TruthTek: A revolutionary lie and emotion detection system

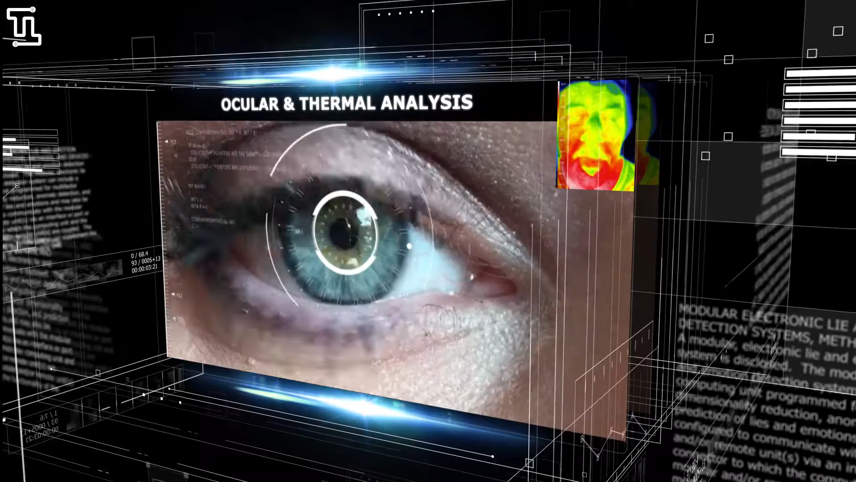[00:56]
Truth Tech measures pupillary response and our optional thermal imaging camera looks for blood flow pattern changes.